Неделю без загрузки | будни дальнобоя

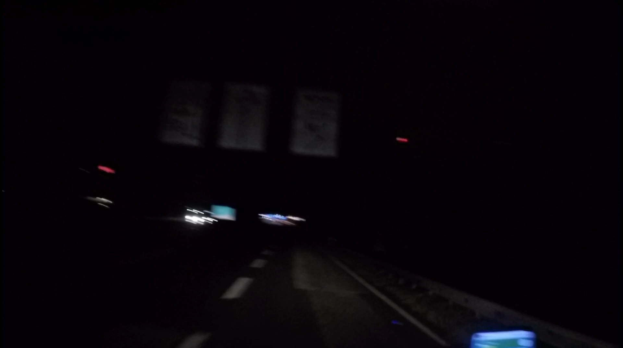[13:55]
Входимо вправо для грузових на чекін.
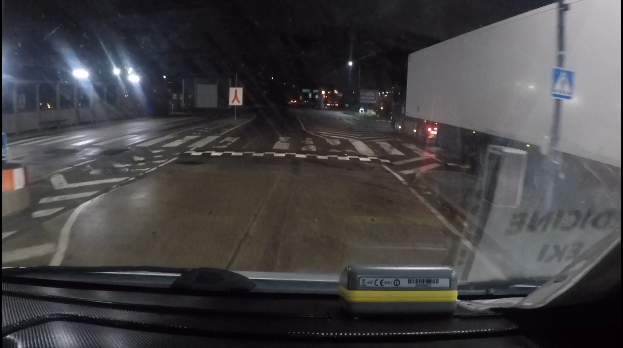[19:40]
Так, що з контролем все. Полетіли в сторону моста. Море Сун. А сумарно мені ще 475 кілометрів. Вигрузка в мене завтра аж до 2-х часов дня. Вигрузусь я не навсегда з утра. Що, проїхав. Короче, Копенгаген. Їдемо в сторону Мальміо. І от заїжджаємо в тунель під воду.